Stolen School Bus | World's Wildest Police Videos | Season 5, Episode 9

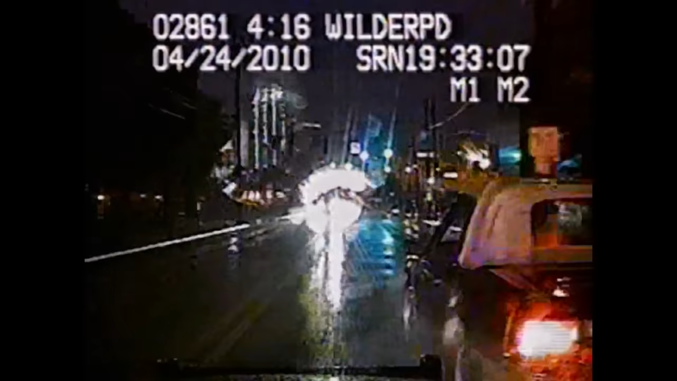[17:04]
But the officer is relentless. He wallops the punk at every opportunity with a slew of teeth-rattling hits. Panicked, the marauder nearly takes out a school bus, threatening the lives of oncoming traffic again. He sprints desperately toward an opening. But on these waterlogged roads, pees in over his head and spins himself out.
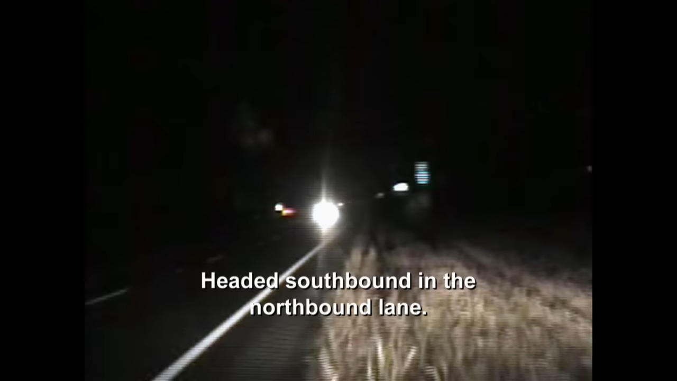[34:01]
It is southbound and a northbound lane. Sanders flips a U-turn and bolts after the driver, but following him upstream is a dicey proposition. It would only take one distracted motorist to trigger a devastating and possibly fatal head-on collision. But it's not opposing traffic that ends his run.
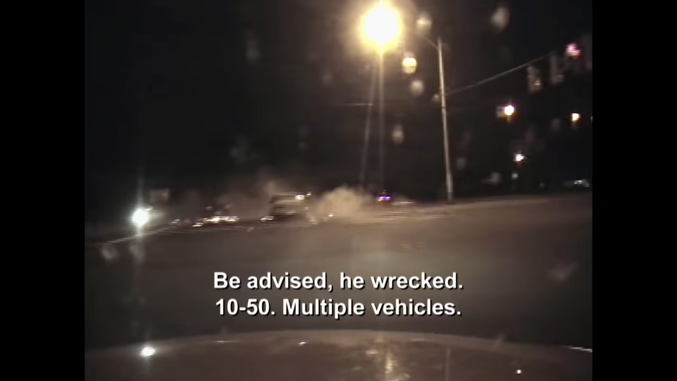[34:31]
Be advised, he's wrecked, 1050, multiple vehicles. The sedan tears into an intersection, spinning a crossing car one and a half times.